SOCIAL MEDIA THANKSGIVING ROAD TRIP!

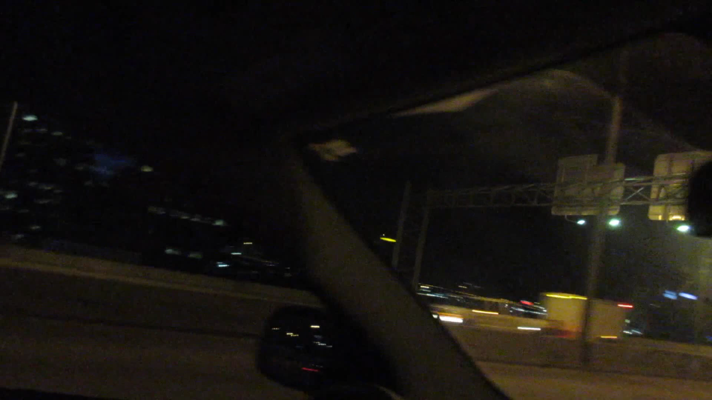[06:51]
officially in jacksonville now and as you can see this